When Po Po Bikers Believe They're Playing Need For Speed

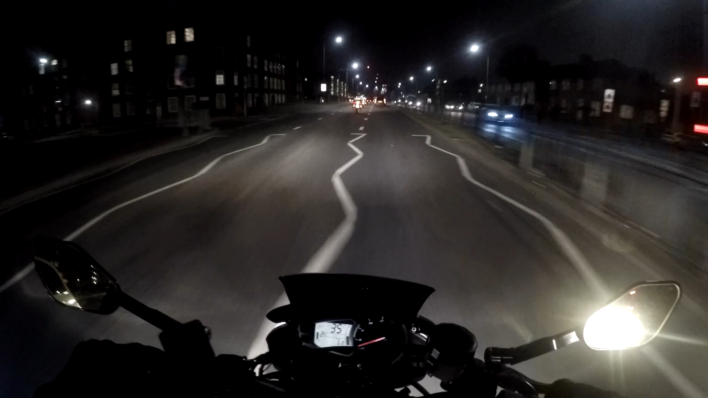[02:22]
Where are these idiots coming from, man? Flip six, man. Come on, man. What if I had just decided to, you know, slightly tilt to the right? Boom.
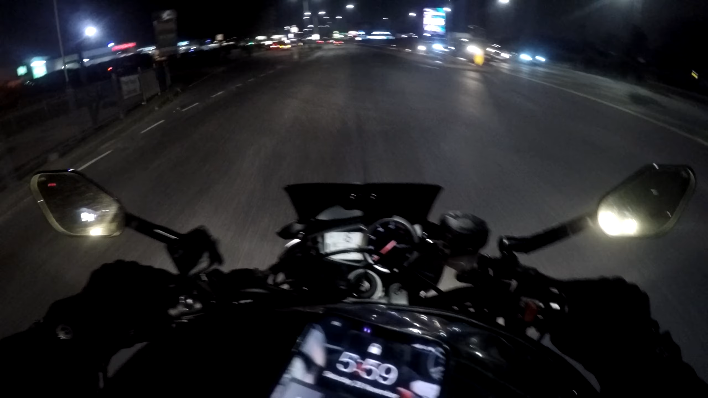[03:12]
Look at this, man. That pisses me right off. If you're gonna go do that, put your damn sirens on, man. What the heck is wrong with you? Like, seriously, come on, man, don't do that.